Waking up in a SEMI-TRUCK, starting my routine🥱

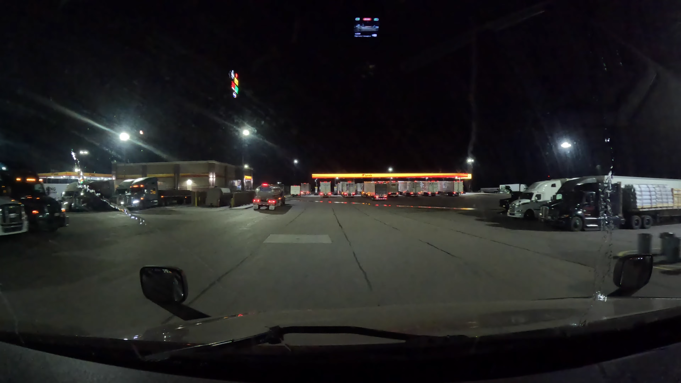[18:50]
Cool truck. Now this is a pretty big Loves. And as you can see, the fuel islands are packed. But I think I see one all the way to the right that might be open. Right by that express trailer. Oh man, I hate to go there and it's not available. We're gonna check it out.
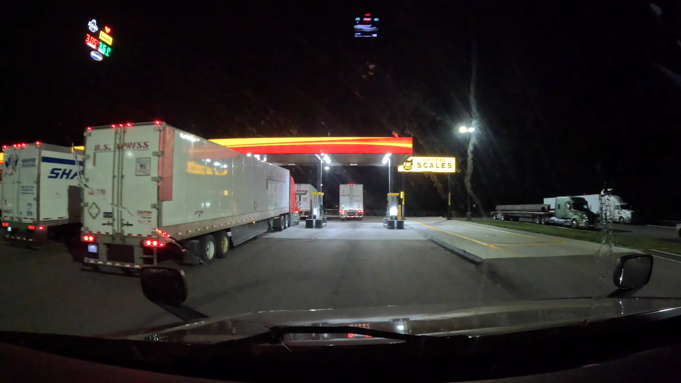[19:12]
I think a lot of guys don't want that one because it's the last one and they don't want to walk. Oh, it's open. Oh, it's ours. How about that?